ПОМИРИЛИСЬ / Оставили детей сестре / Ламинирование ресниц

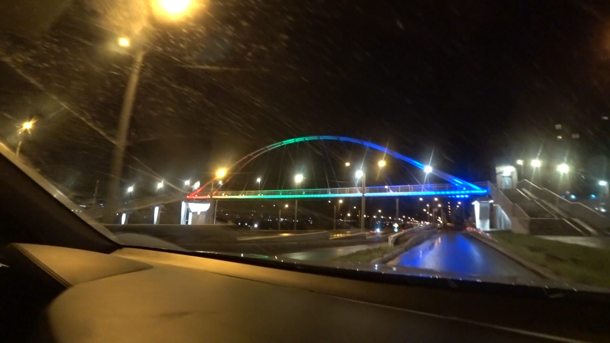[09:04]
Во, светится, наверное, сейчас видно будет. Ну сейчас найдем, где встать. Ищи парковку.